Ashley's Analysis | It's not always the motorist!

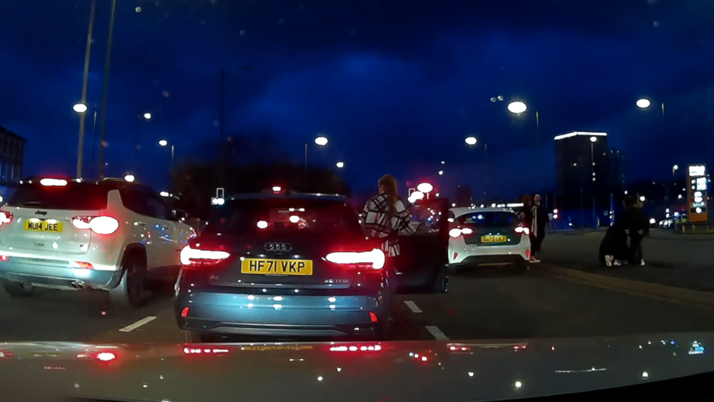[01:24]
Has anyone else got on to the irony of the company of the vehicle that struck this pedestrian? You couldn't have written that one.